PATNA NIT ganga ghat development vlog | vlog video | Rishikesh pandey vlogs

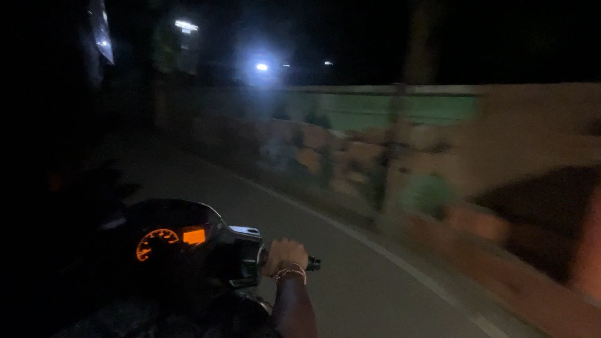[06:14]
बैट के स्कूटी डराइव कर रहा है और मैं पीछे बैट चुका हूँ क्योंकि मैं सूट कर सकूं अच्छे से
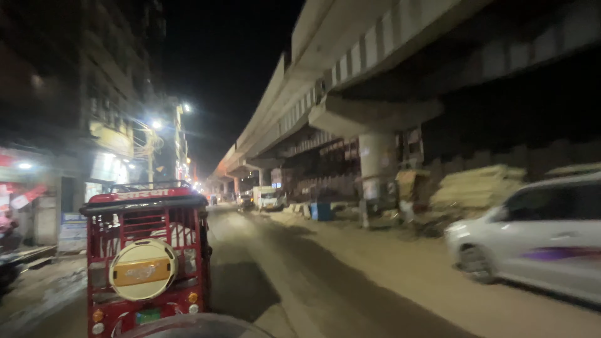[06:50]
पत हभी है आसोख राजपत से मैं चल रहा हूँ तो ये जो भरीज je over bridge आसोख राजपत से होते हुए ये गांधी मैदान जो आगे है वहाँ पर ये connect होता है सिदा
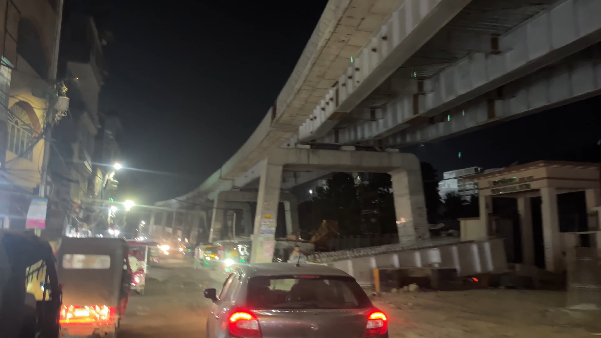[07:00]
यहां पर बहुत ज्यादा रस हो जा रहा था बहुत
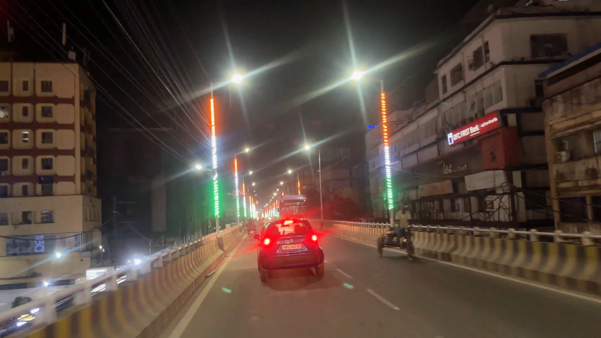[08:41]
दोस्तों हम लोग आटो स्टैंड से पहले क्रॉस कर रहे हैं और यह देख सकते हैं रगोनाथ स्कूल
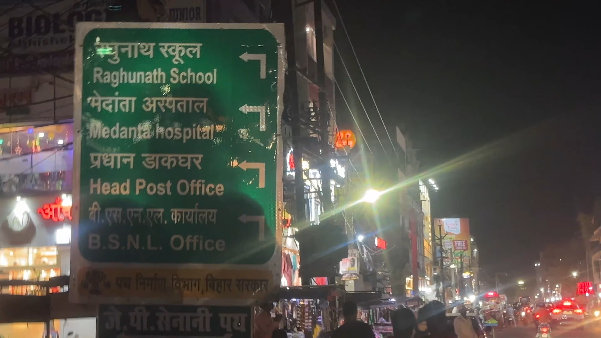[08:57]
आपको दिख रहाओ जैसा कि मैंने आपको बोड में दिखाया नोटीस बोड में और यह सामने इधर चला जाता है हमारा मेदानता हॉस्पिटल और रगोनाथ स्कूल एक है
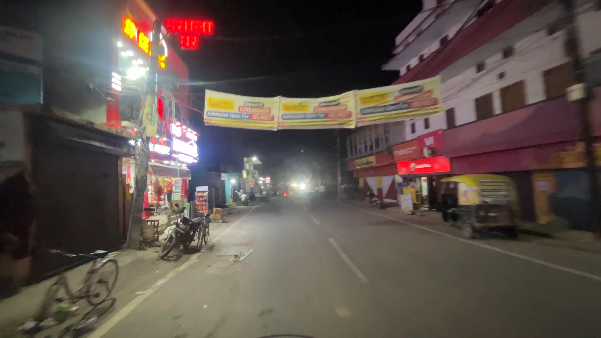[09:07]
बहुत ही फेमस है लड़कियों का गवर्मेंटी स्कूल है इस साइड और ये जो सांदार रोड बनी हुई है पहले इस तरह की नहीं थी बहुत एक घटिया रोड थी यहाँ पर अभी बहुत अच्छा यहाँ पर बना दिया गया है और ये पाटली पुत्रा
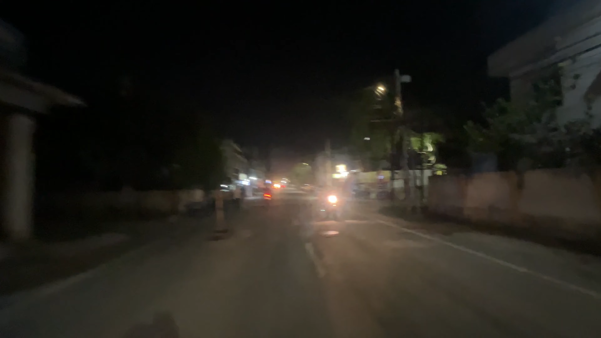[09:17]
इस्टेडियम होते हुए हमारा ये सडक निकल जाए